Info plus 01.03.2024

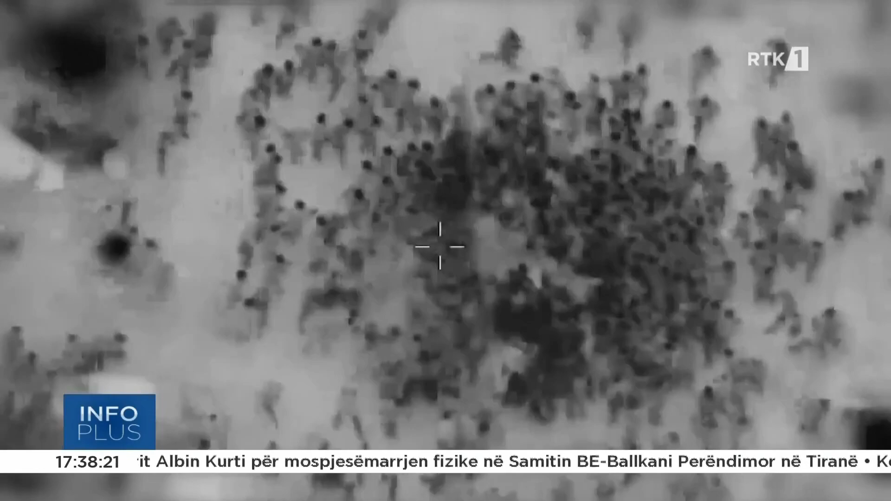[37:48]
Turmat në gaz zbritën drejt një koloni kamion është në arrugëm bregdetarën në ju këpërendim të qytetit të gazës në pranit të tankeve
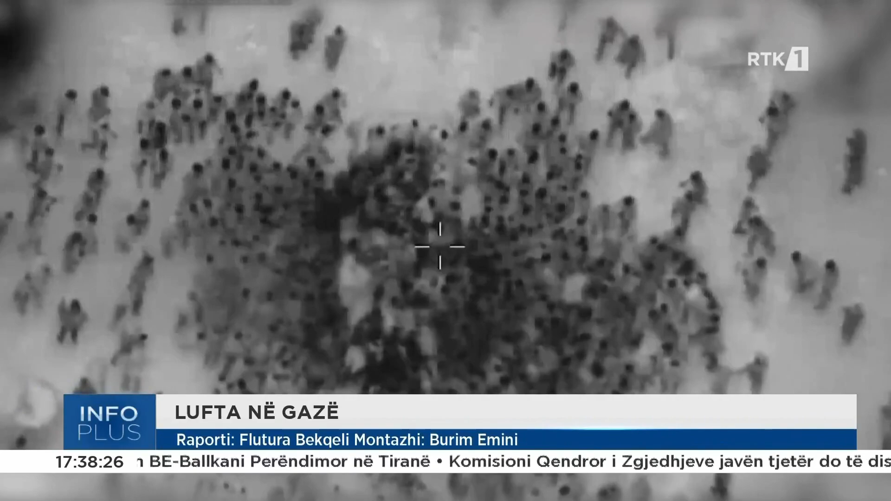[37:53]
izraelite Ushtrej izraelite thot se tankët që luan të shtëna para lajmruese por nuk godit në kamionet duke shtuar se shumë nga të vdekurit o shkellen ose uvran Hamas i hodhi posht